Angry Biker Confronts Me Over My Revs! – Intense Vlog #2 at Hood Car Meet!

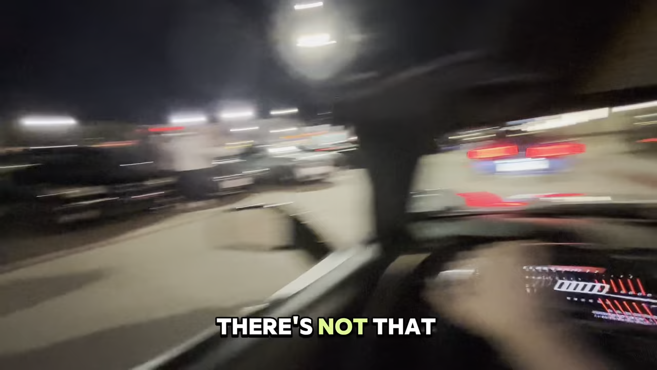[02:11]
I mean, there's not that many cars around that are, like... Crazy, because usually it was sold out. Yeah, there's a GTR over there with a pretty cool setup. This guy's taking pictures of something.
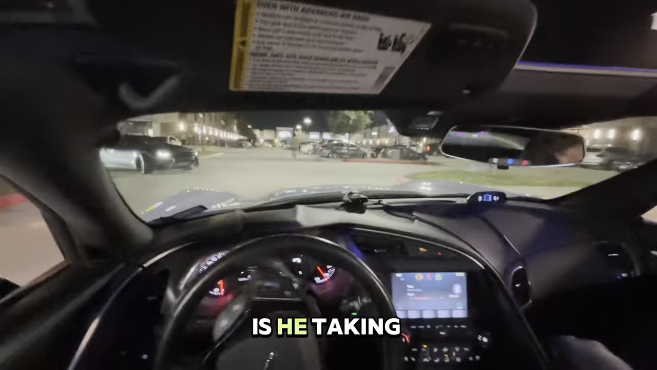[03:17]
He's taking a video on my license plate.
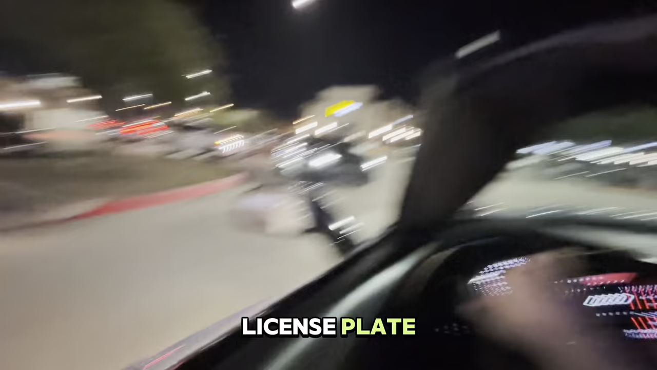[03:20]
Really? There's no way. The guy in the blue.
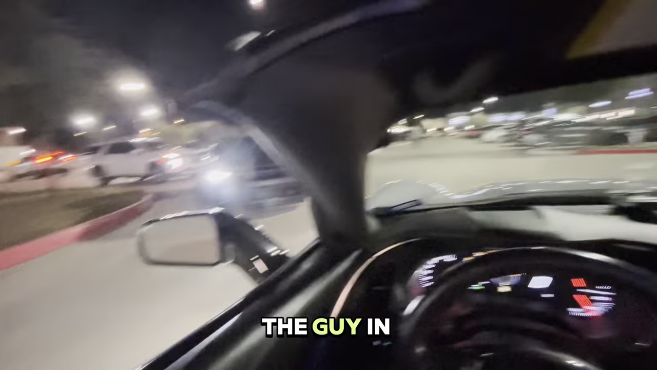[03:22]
Behind you to the right. Guys. We just got that on recording, bro.
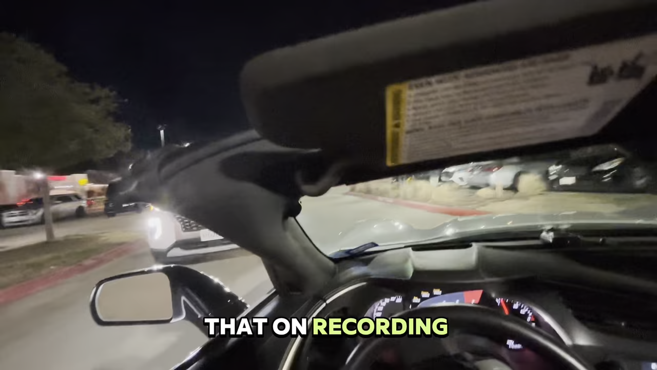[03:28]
That guy's... Oh my god, dude. You want to get a little more into my lane, bud?
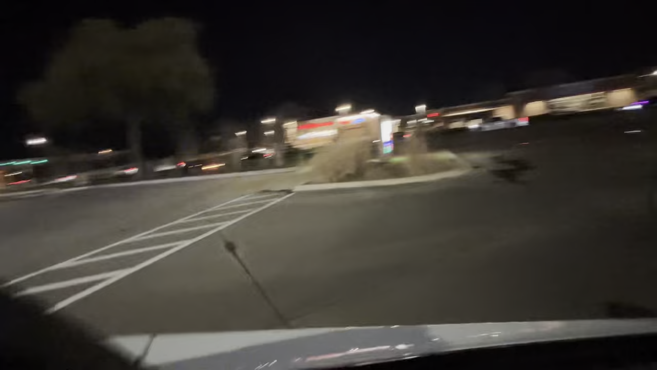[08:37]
I said, no, you're not. Shit. I'll be you. Damn, that car's kind of flying. No? Yo. Yeah, this guy's got some fucking pizza to deliver.
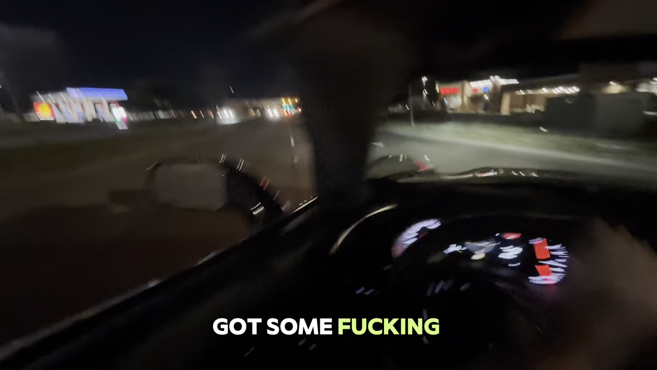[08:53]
Should we ask him where he's going? Right here. Oh, God. The road is like... The road was like edging me. Are we entering onto the tollway?